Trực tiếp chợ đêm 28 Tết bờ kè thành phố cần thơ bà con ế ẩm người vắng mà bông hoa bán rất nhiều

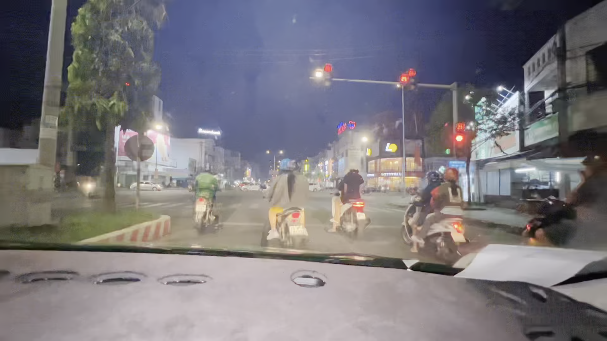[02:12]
Đây là đường phố Cần Thơ về đêm nha cả nhà. Đường Nguyễn Nhân Cừ. Dạ, đường Nguyễn Nhân Cừ. Tết mà thấy ra đường vắng quá chú ha. Ừ. Dạ. Chiều quá, chiều nó đông, giờ nó bớt Tết. Khúc đó nó bán bông nhiều. Dạ. Bây giờ xuống dưới Ninh Kiều thì nó bán nhiều bông. À, ví dụ như bây giờ con đi cái đường cái gian cầu Nguyễn Trãi, nó có cái đường hoa bán giờ này đông không chú?